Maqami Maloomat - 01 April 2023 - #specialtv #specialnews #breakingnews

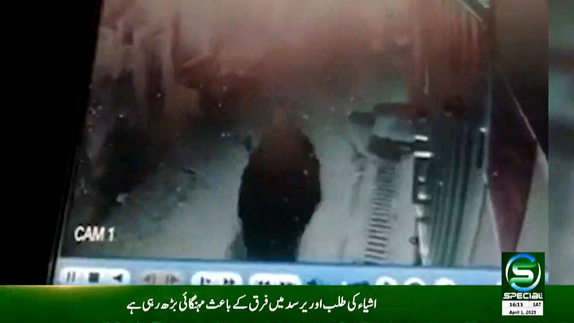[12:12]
فائرنگ کی جس سے ایک شخص زخمی ہو گیا سی سی ٹی وی فوٹیج میں ڈاکووں کو دیکھا جا سکتا ہے واقعی اطلاع ملتے ہی ایسے چوتھانہ حویلی لکھا محمد ریاض